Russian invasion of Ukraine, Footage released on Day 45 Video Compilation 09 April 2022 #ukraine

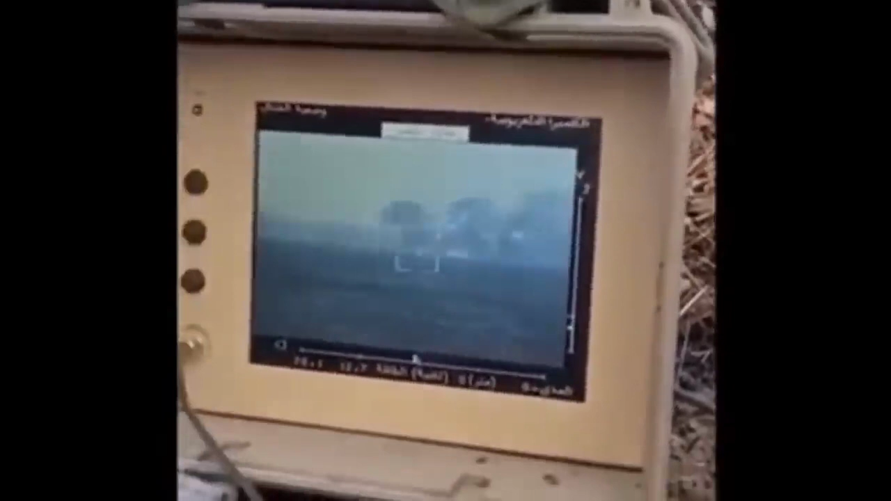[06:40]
Давайте, есть! Сука, за Харьков, блядь! Есть, блядь! Ой-ой-ой!
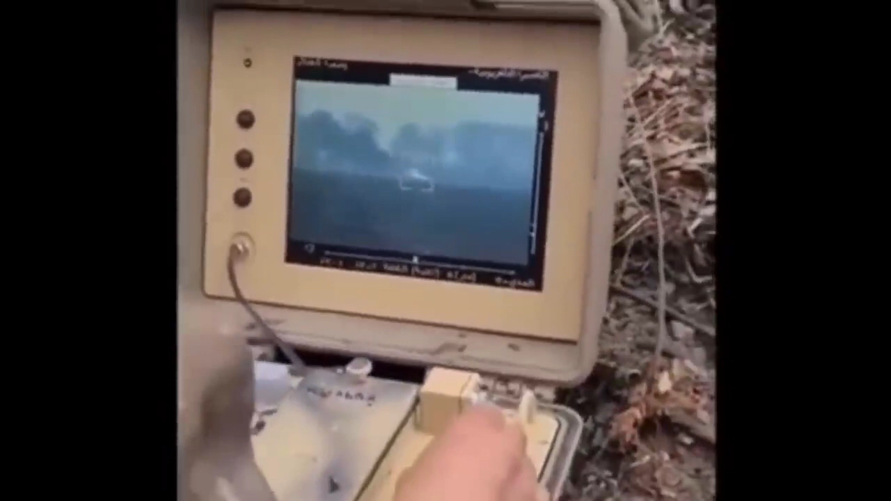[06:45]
Да одна еда! Смотри, как горит, а!
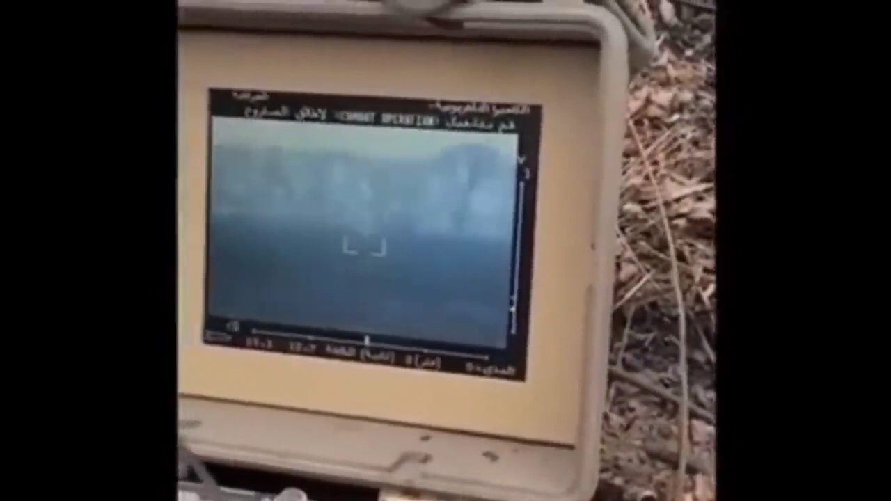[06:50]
Да не спостерегай, ты тут видишь, да колонна, блядь!
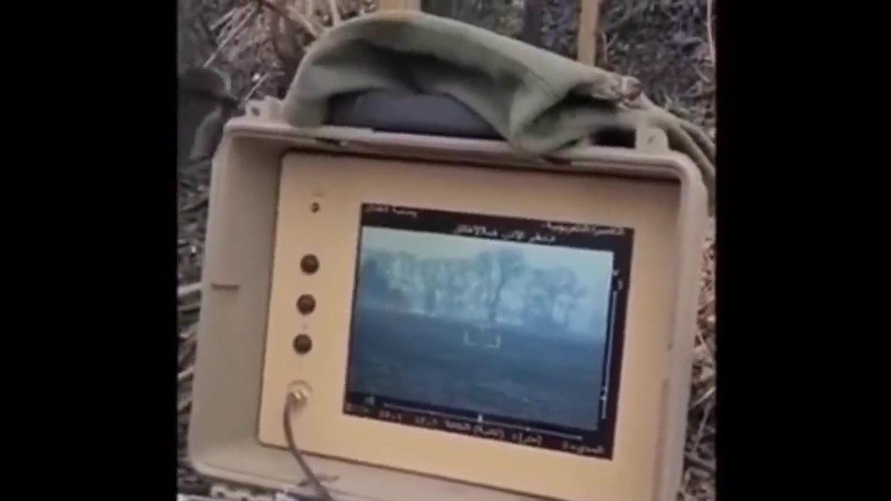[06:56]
Не мешай, не мешай! Ну, ёб твою мать! Не мешай мне, я опера...
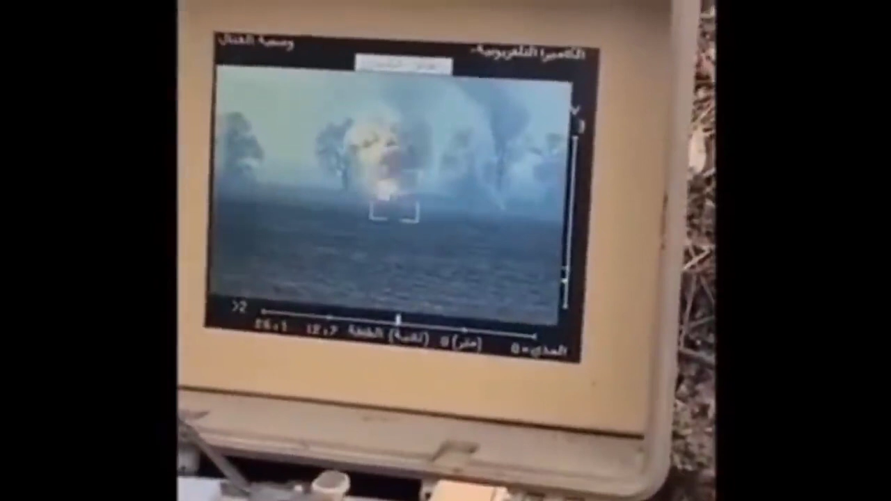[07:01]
Есть! Это не тот же самый, не? Это тот же самый. Заряжай! Заряжай! Горит, сука, орки.